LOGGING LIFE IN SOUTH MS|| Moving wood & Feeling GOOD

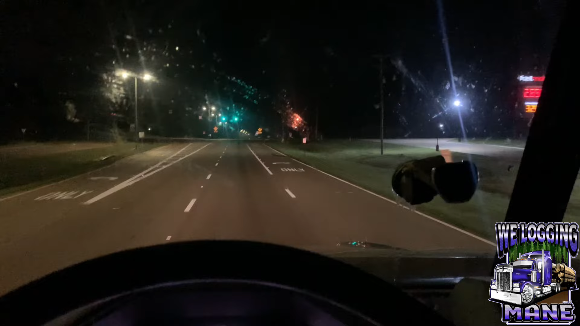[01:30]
All right, guys, I wanna show y'all that Peterbilt right there. Nice old thing. I like that.
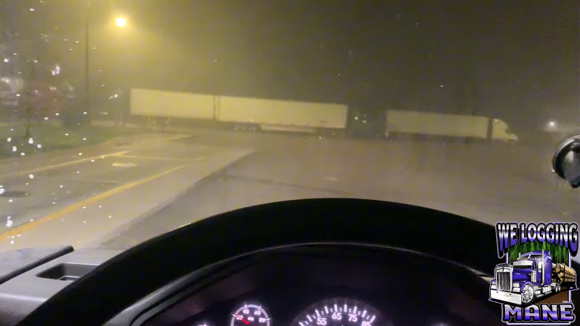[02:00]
We're gonna try to do what we gotta do today. It's real foggy out here this morning. Real foggy. So y'all be careful out down the road, man.